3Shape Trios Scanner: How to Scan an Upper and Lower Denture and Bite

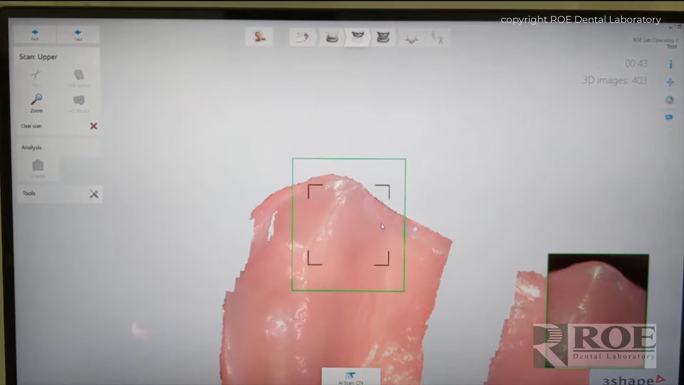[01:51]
and it seems to always work, and that's scan the intaglio first, and not 100% sure why it works this way,
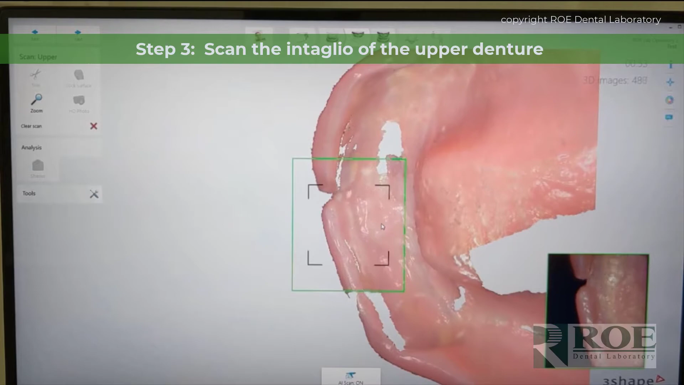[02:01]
but I think part of it is it can get a good registration by scanning on the intaglio due to the rough surface.
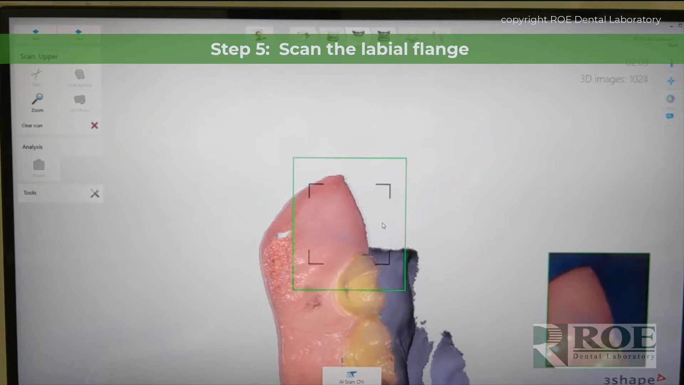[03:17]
whatever color, and that's okay. The scanner will eliminate that.